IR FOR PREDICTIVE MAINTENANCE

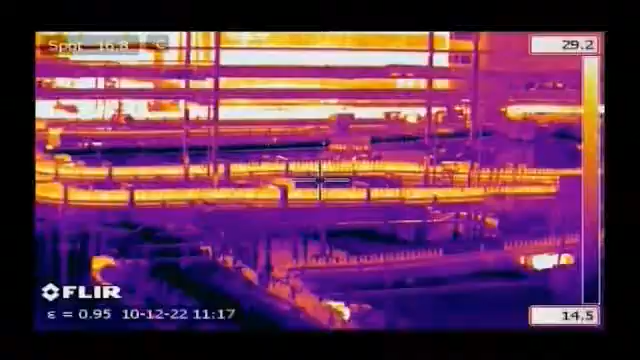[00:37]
One of the most valuable diagnostic tools for any predictive maintenance program is thermal imaging.
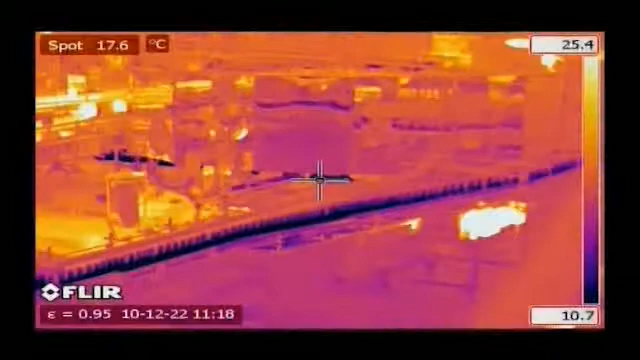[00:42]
On screen: spot 17.6°C
FLIR Systems cameras contain all the features needed for quick and powerful thermal inspections.
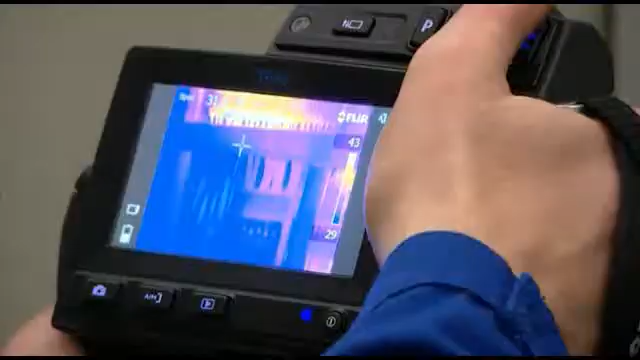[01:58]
Thermal inspections While thermal imaging is a non-contact diagnostic method,
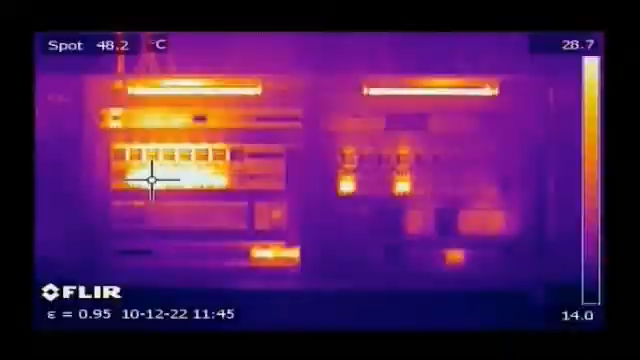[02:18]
On screen: spot 48.2°C
They're highly portable, ergonomically designed cameras, ready to be used several hours per day.
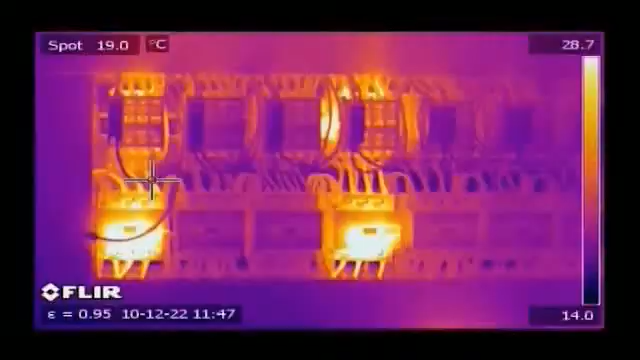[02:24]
On screen: spot 19.0°C
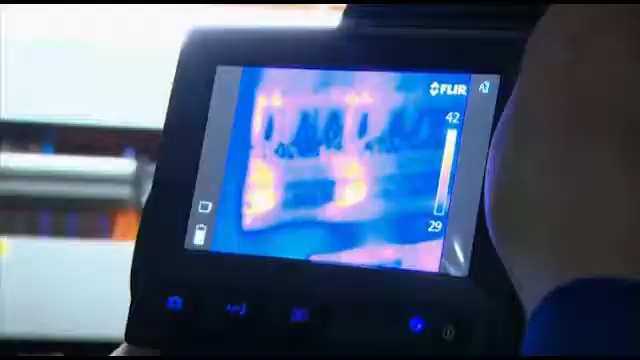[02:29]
FLIR cameras deliver crisp, high-resolution thermal images that will register temperature differences as small as 0.03 degrees Celsius.
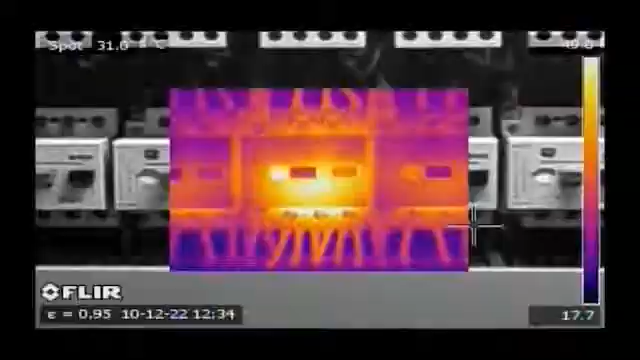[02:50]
Scalable picture-in-picture which makes it easy to locate areas of interest.
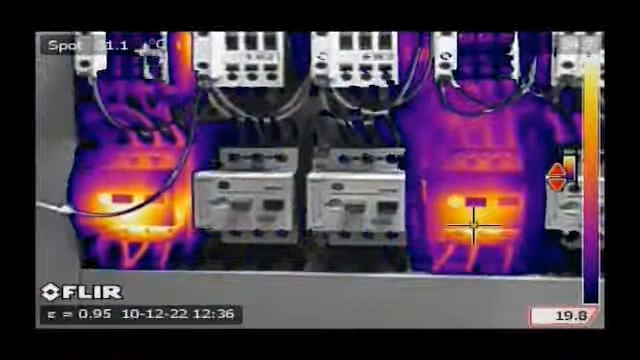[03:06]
Thermal fusion, which merges visual and thermal images, to offer better analysis.
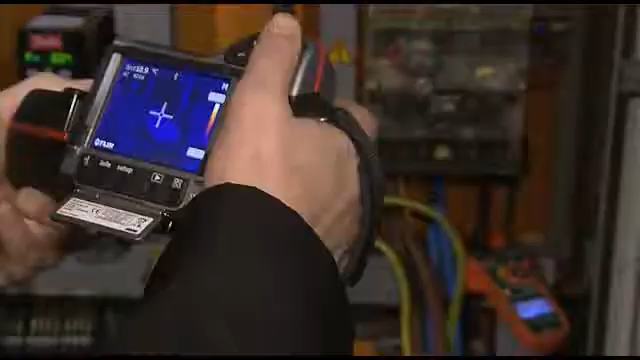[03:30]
the data acquired by an X-TEC clamp meter into the thermal imaging camera.
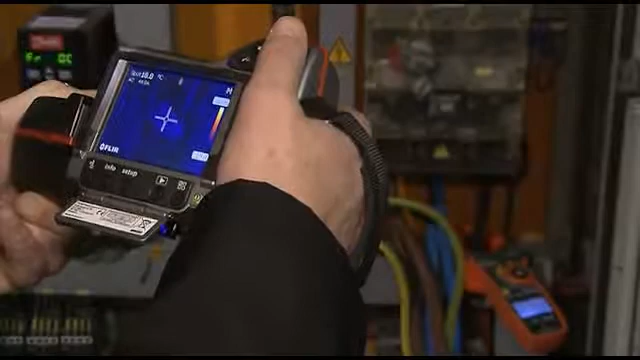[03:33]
The meter-link technology saves time and eliminates the risk of erroneous records or notes.
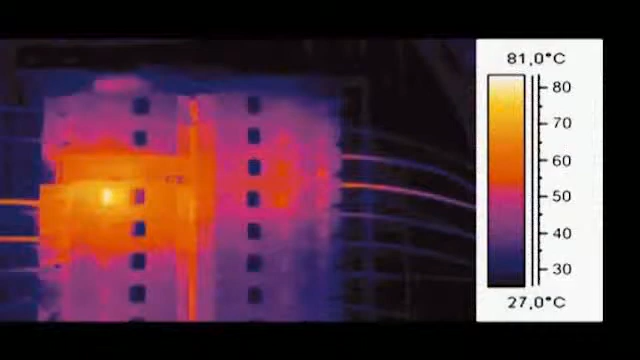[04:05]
On screen: scale top 81.0°C, scale bottom 27.0°C
internal circuit breaker faults, and poor connections and internal damage.
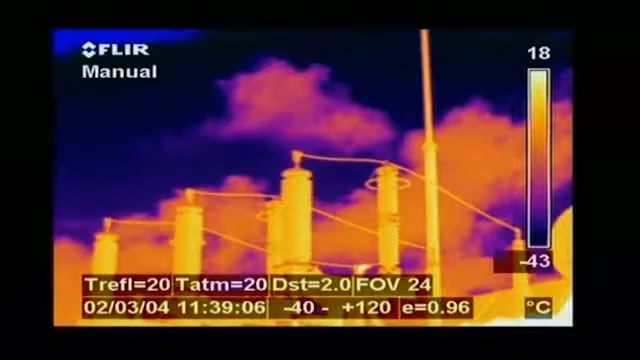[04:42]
On screen: scale top 18°C, scale bottom -43°C
Temperatures of the cooling fins and the high-voltage connections can be compared so that, if necessary, corrective action can be taken before real problems occur.
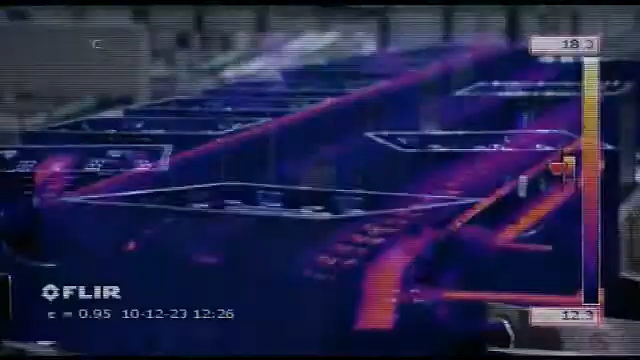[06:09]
Conveyor belts are another example of moving parts.
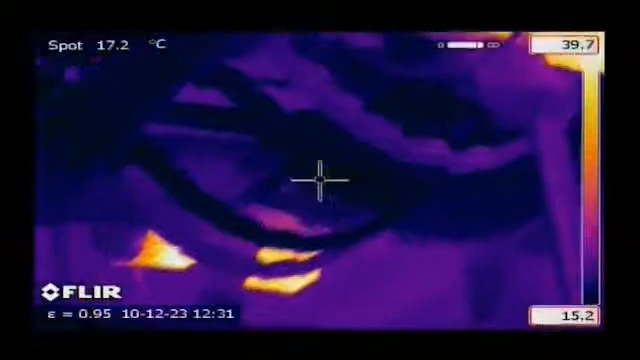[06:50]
On screen: spot 17.2°C
Motors are also widely inspected with thermal imaging cameras.
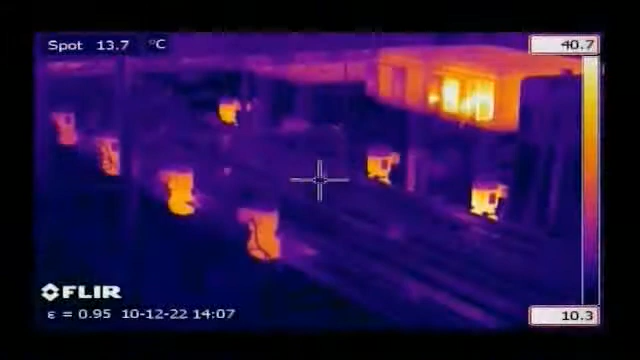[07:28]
On screen: spot 13.7°C
When necessary, further examination of the overheating motor can be done.
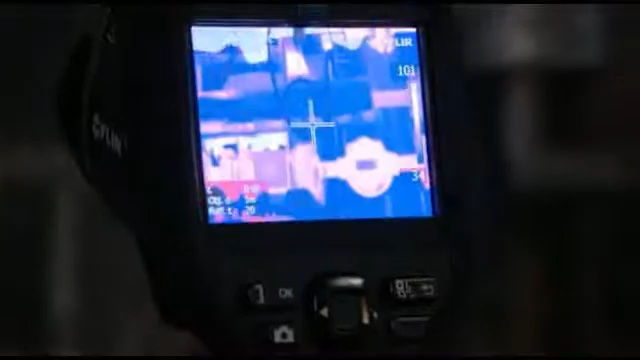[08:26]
Thanks to analysis tools like spot meters,
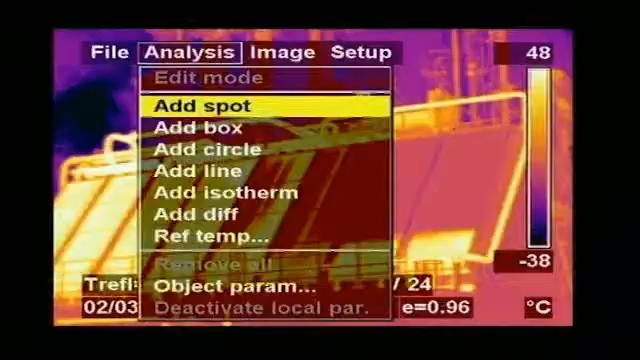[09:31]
On screen: scale top 48°C, scale bottom -38°C
They provide rapid, accurate diagnosis for furnace maintenance, refractory loss management and condenser fin diagnostic.
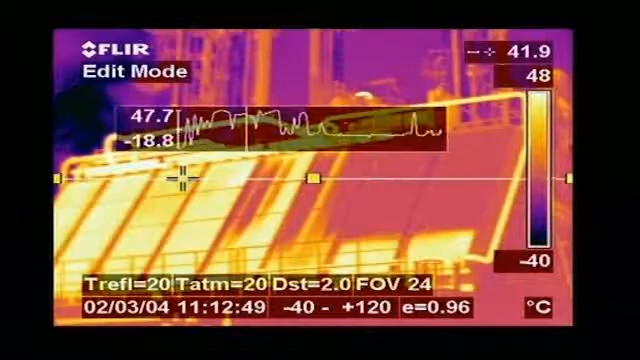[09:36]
On screen: spot 41.9°C, scale top 48°C, scale bottom -40°C
diagnosis. Heat exchangers are checked to detect blocked pipes.
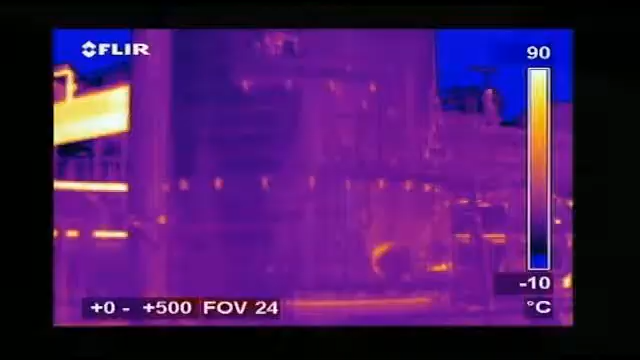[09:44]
On screen: scale top 90°C, scale bottom -10°C
FLIR Systems thermal imaging cameras are also widely used for inspecting cracker installations.
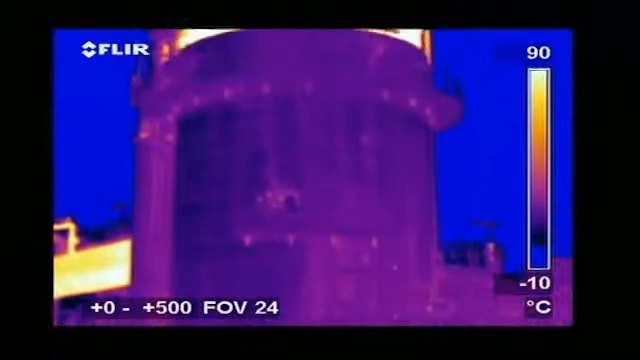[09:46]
On screen: scale top 90°C, scale bottom -10°C
Many pipes and tubes in a cracker are insulated with heat resistant refractory stone.
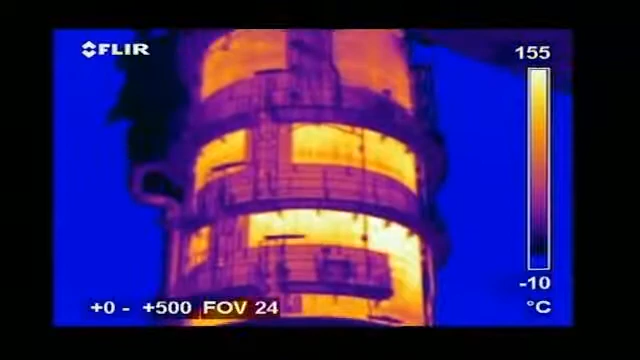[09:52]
On screen: scale top 155°C, scale bottom -10°C
Thermal imaging can easily see if the insulation is still intact.